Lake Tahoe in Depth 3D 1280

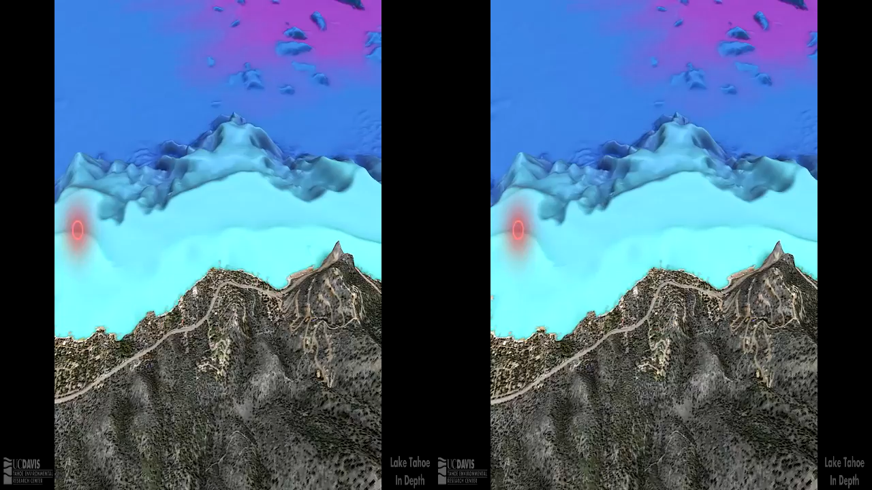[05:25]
Non-native Asian clams were first spotted in Lake Tahoe in 2002.
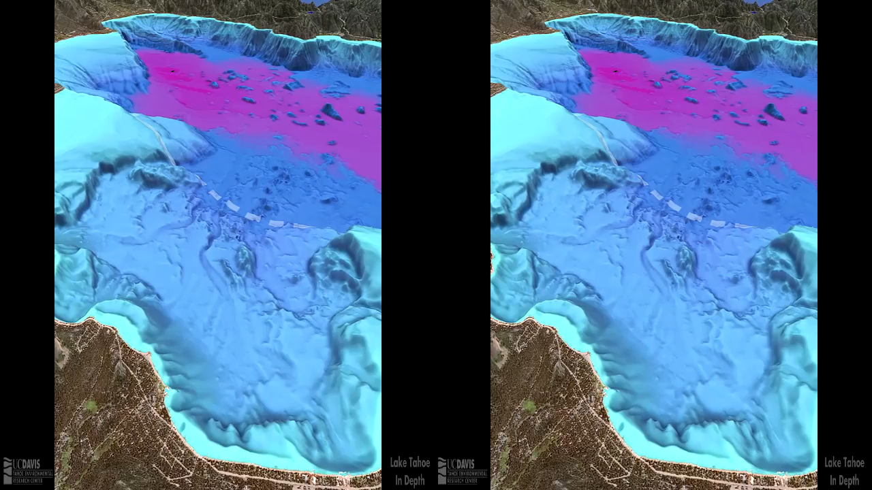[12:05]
The huge chunks in the middle of the lake stick up from the otherwise level sediment.
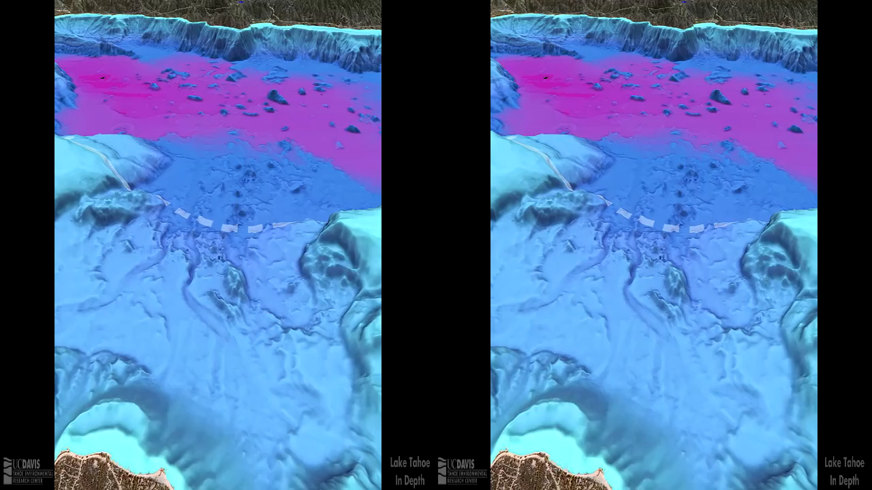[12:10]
They're made of the same material as the shelf. The longest of these blocks is almost a mile long and another block is nearly 500 feet tall.
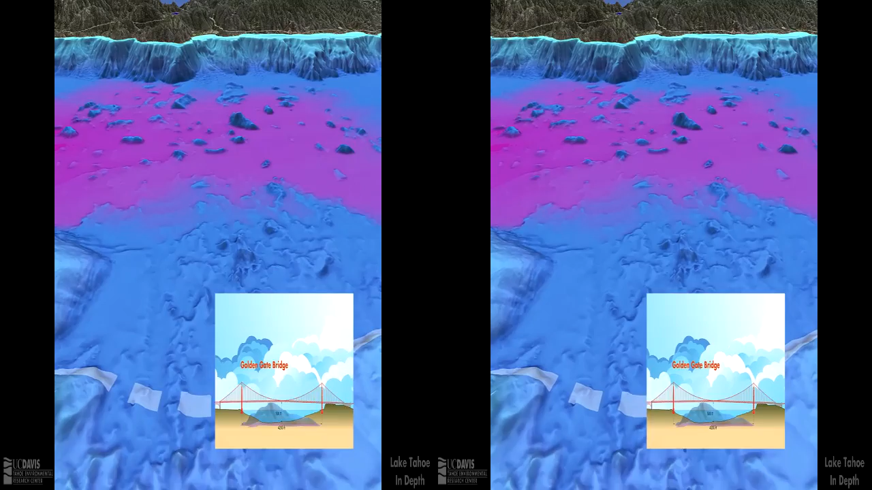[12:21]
If the dimensions of the largest blocks are compared to the dimensions of the Golden Gate Bridge, you can see that these slabs are truly gigantic.